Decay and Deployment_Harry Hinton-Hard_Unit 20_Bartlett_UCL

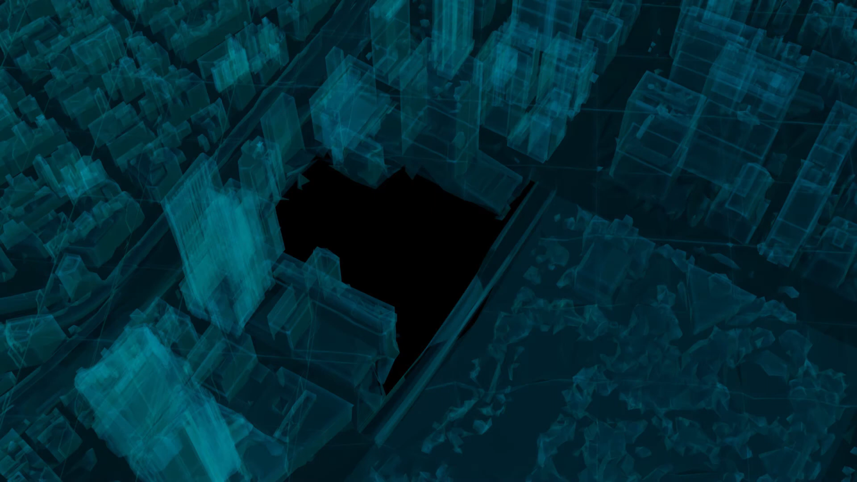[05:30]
Temporary use of a portion of the park is used during construction and has a trade-off for public occupancy.